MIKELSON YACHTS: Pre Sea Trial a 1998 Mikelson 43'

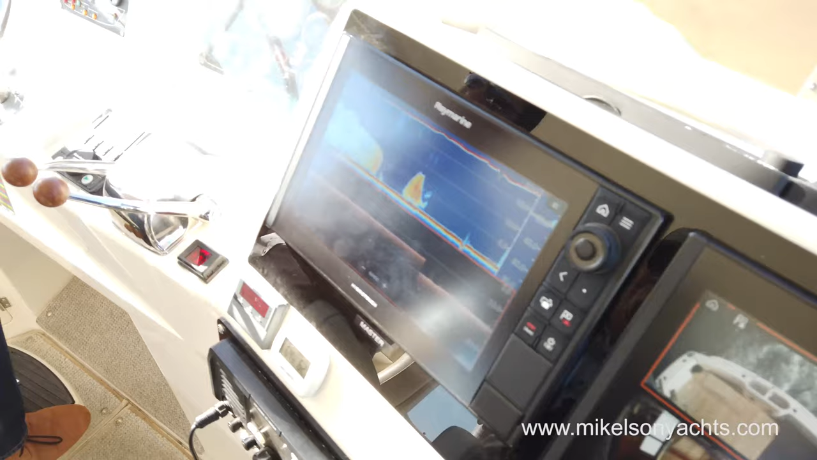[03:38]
so when it is rough and you're underway and you're trying to be super precise on the touchscreen,